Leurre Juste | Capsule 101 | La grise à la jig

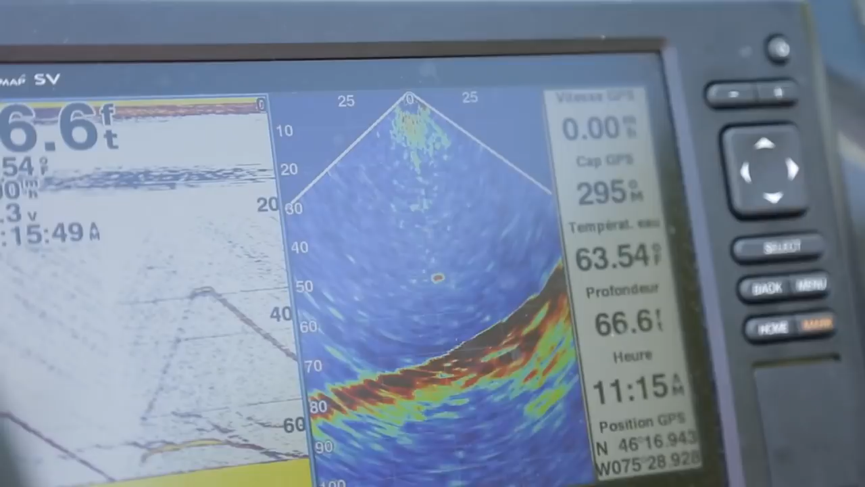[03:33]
On screen: depth 66.6 ft, water 63.54°F
On a repéré les grises dans 75 pieds de profondeur. Mais mon leurre descend, descend, descend. Quand j'arrive un peu au-dessus du poisson, moi, j'aime ça peut-être un 5 pieds au-dessus du poisson. J'arrête de mouliner. Là, à partir de ce moment-ci, il faut travailler notre leurre.
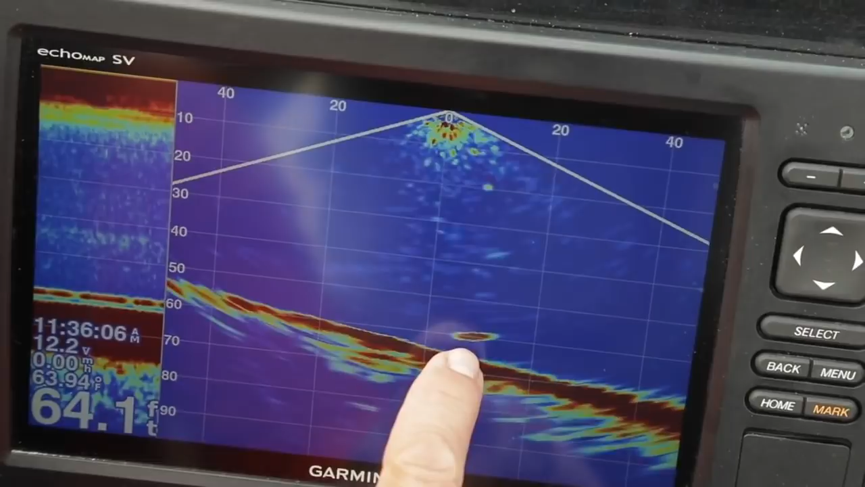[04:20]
On screen: depth 64.1 ft
Là, encore, le panoptique devient un outil extraordinaire parce qu'on voit en direct ce qui se passe. Mais on pourrait quand même le faire avec une sonde traditionnelle encore. Là, je vais voir la grise qui part et qui monte vers mon leurre.